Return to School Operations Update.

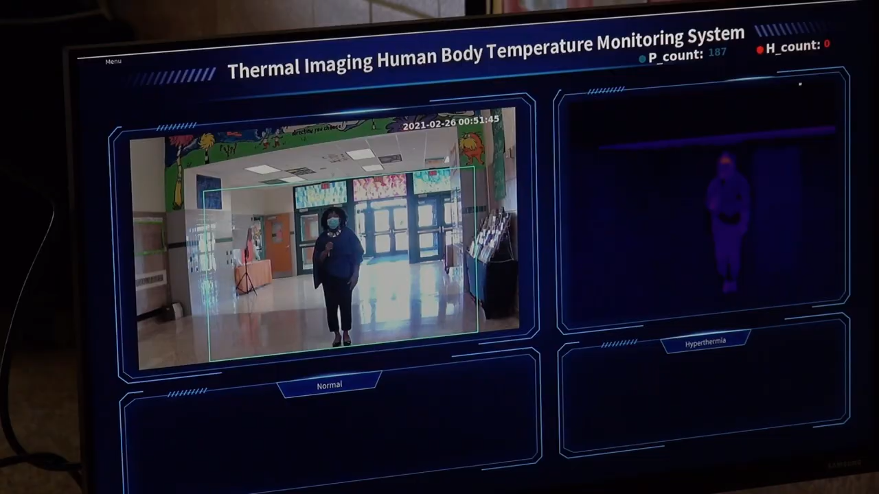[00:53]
So I went and purchased some thermal imaging devices from a company called Night Owl. And there will be two of these set up in the lobby or the entranceway for every school. And what it does is it can monitor up to 10 temperatures per device per second. What we're really looking for is we're looking for students that come in with a temperature.